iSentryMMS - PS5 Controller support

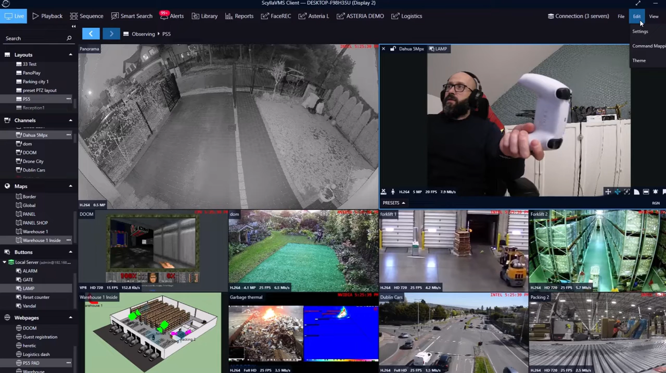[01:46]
I can go to the command mapping in my client station, and it's visible here,
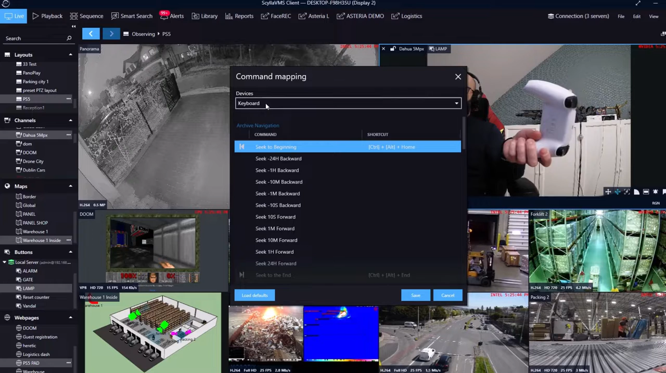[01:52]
and I can map any buttons from this controller to use inside my system.
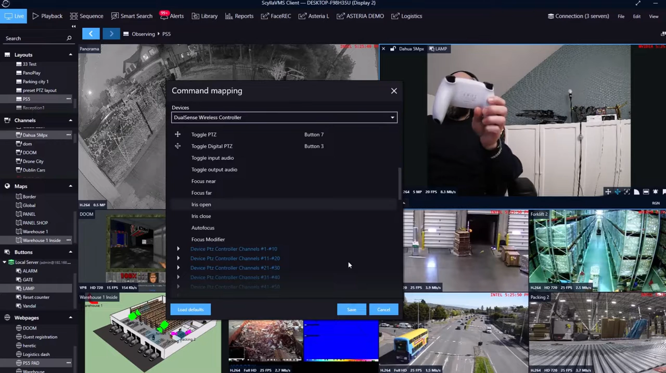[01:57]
To show you that I'm actually using this controller,
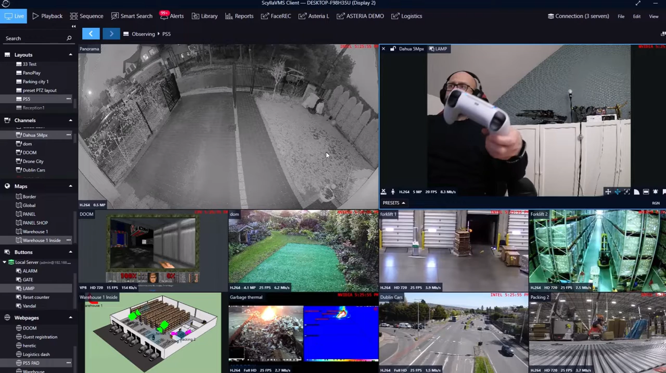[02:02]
let me also turn on something that it's really cool, because you know we have something that it's called cross-link integration.
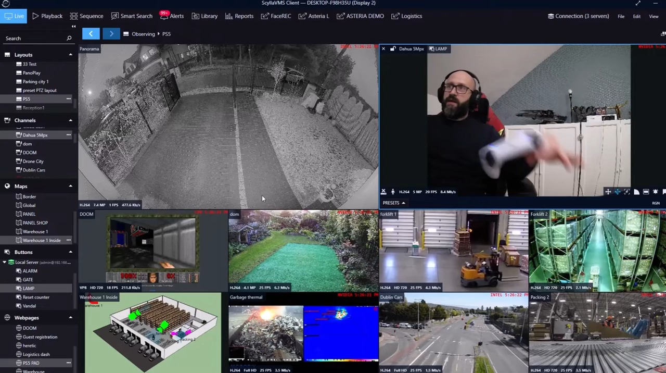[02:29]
Actually, you can add another computer, just like with a remote desktop, you can add it inside the VMS. That's why I have Doom here, and I can actually play Doom, yeah, in this window. So yeah, basically you can do whatever you want. So using this web interface, let me just switch from this map, or maybe not from the map. Let's close this Doom. I don't need this one, and I think the camera will be more useful.
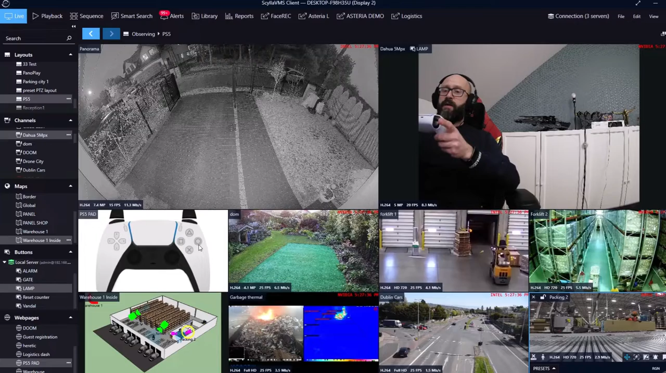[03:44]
The camera that I'm looking currently right now, and if it's visible on the map, it will be also highlighted. What else I can do with it? So let me go to this panoramic camera here. And because this panoramic camera it doesn't support
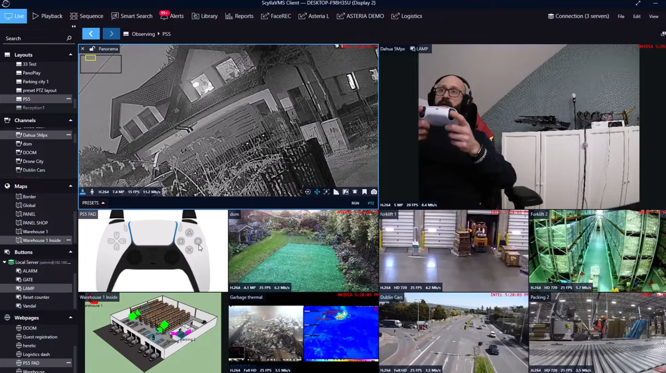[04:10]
So it's something like virtual PTZ camera. It's really great if you use fisheye cameras or multi-sensor cameras.
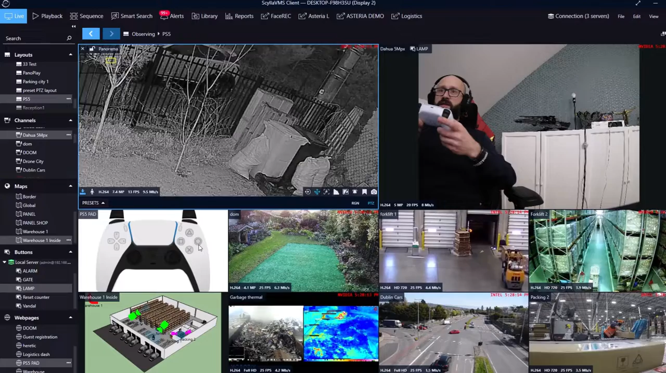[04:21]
You can use this when this thing, and it's much better than just normal camera, right? Because it can be both. It still records everything, but you can control it just like a PTZ camera. If you have a PTZ camera, or like in this case, this 5 megapixel here, it supports motorized zoom lens.
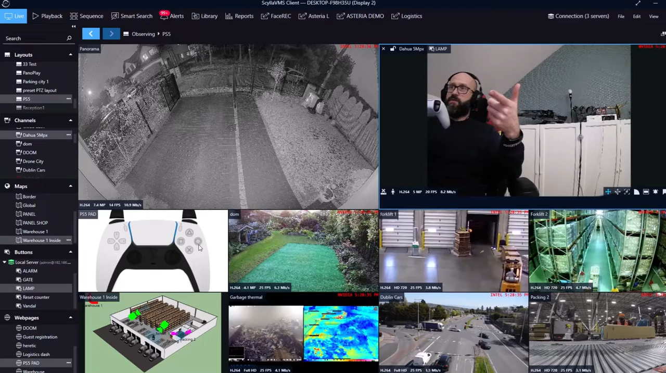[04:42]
So I can use zoom in and zoom out just like with the PTZ camera.
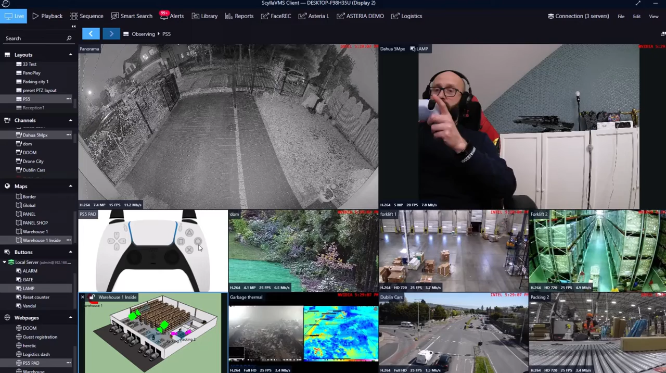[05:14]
I can just leave it here and it will just stay with this digital zoom. So you can use this way or like here. What else? You can also control custom buttons and alarm inputs,